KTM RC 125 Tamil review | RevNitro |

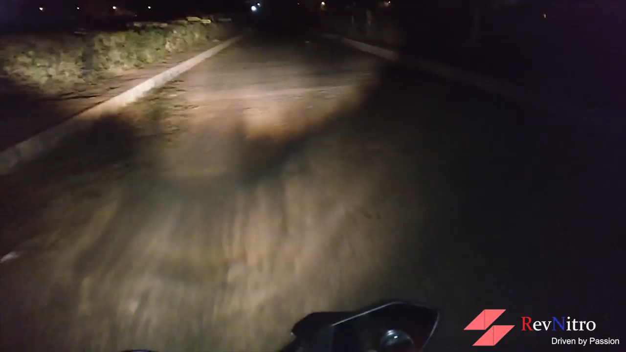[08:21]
Light throw and spread. This headlights is one of the best headlights.